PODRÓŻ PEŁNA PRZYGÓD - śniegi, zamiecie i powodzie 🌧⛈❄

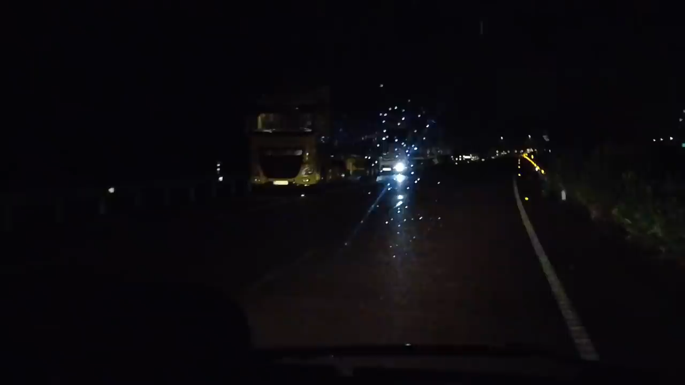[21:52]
Za 500 metrów na rondzie czwarty zjazd.
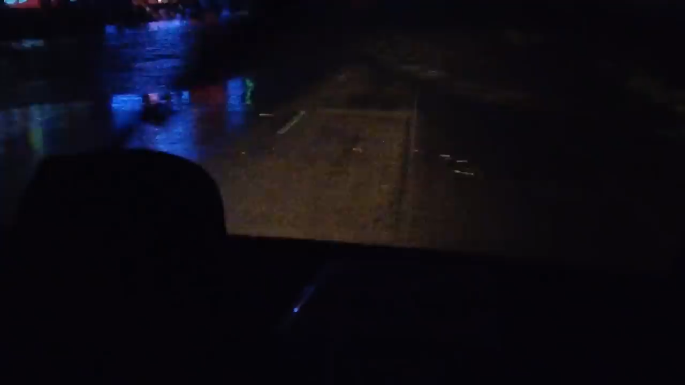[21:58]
To jest zalana w ogóle, to jest prąd. No to nawracaj.
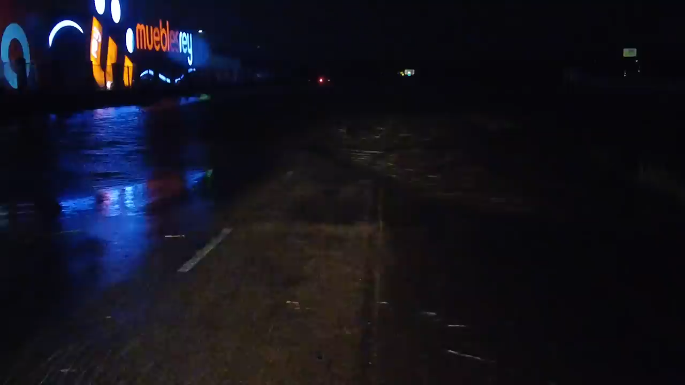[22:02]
Nie, nie, spadamy sobie.
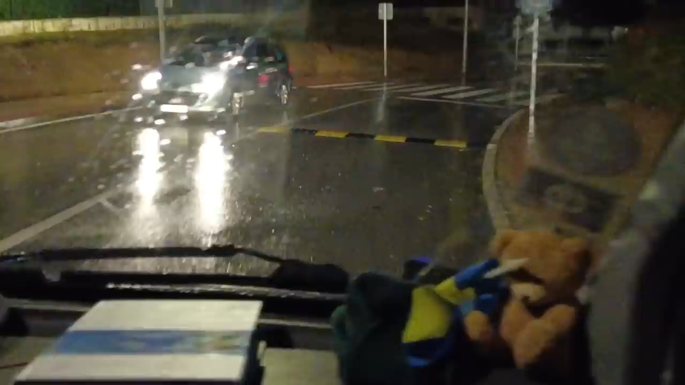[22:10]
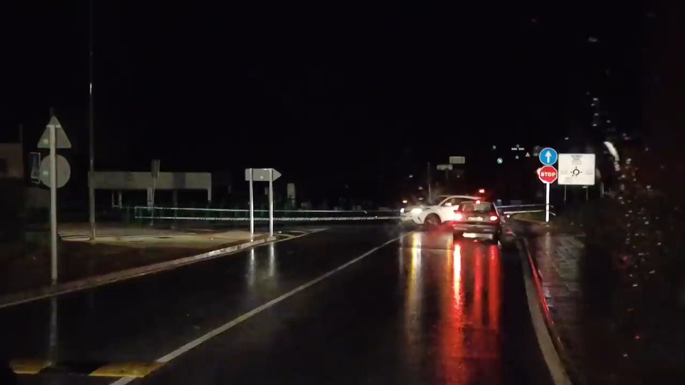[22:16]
Szans, nie wydostaniemy się z tego. Tam jest zalana.
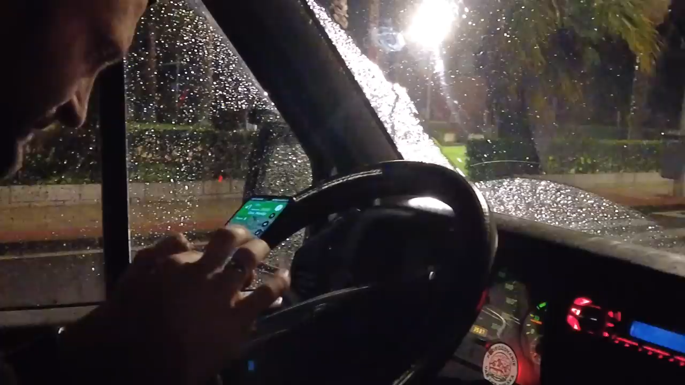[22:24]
Próbowałem wszelkich możliwych sposobów. Objechałem całą tą wioskę, wszystkie możliwe drogi, jakie były.
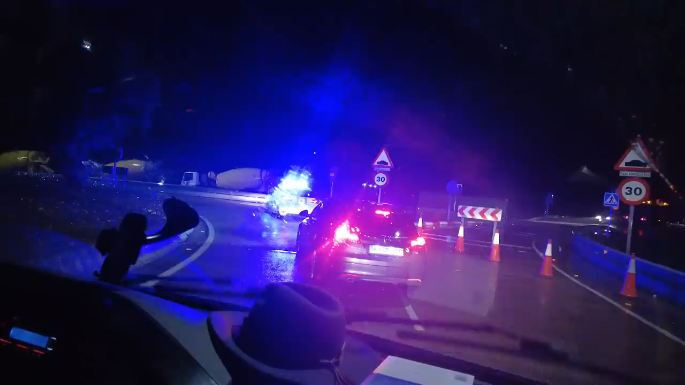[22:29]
Nawet za policją jechałem, bo widzimy, że policja gdzieś jechała.